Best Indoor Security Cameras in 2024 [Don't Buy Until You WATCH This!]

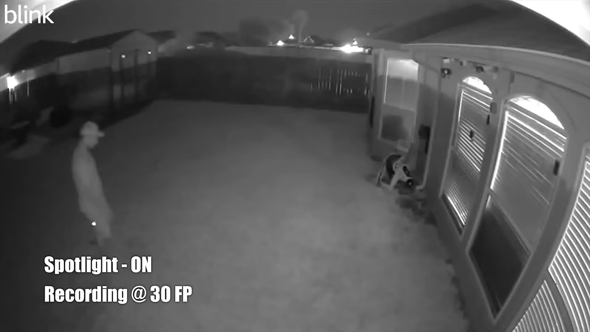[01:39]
The camera also supports infrared night vision, ensuring clear visibility and low-light conditions for round-the-clock surveillance.
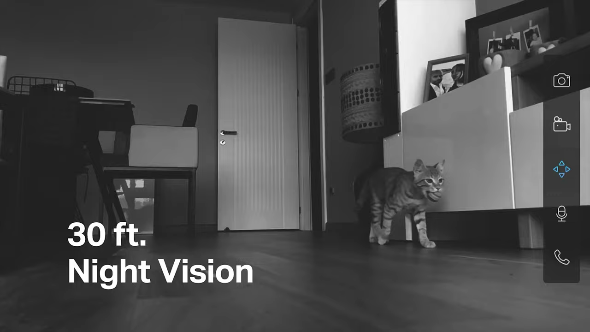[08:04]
The Tapo 2K comes equipped with advanced night vision, ensuring visibility even in total darkness.
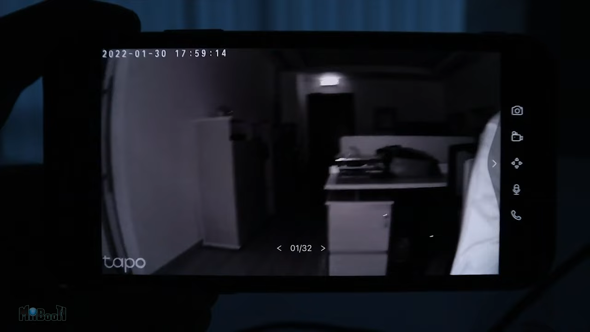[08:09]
Its high-quality infrared sensors provide clear footage up to 30 feet away, offering around-the-clock peace of mind.